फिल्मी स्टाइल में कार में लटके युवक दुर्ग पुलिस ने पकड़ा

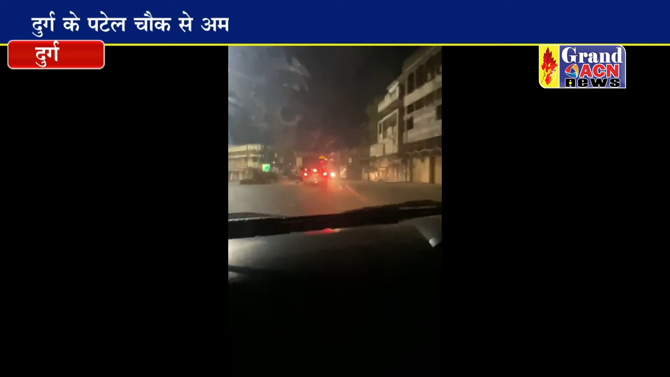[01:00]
दर्सी द्वारा बनाये गए वीडियो से पता चला कि स्विफ्ट सवार रायपूर पासिंग नंबर की थी उसने पटल चौक में एक बाइक सवार लड़के को पहले टक कर मारी जब लड़का उन लोगों के पास बात करने पहुँच गया तो इसके हाथ को काश्च के अंदर फसा कर उसको लड़का कर दो तिन किलोमेटर तक यूँ ही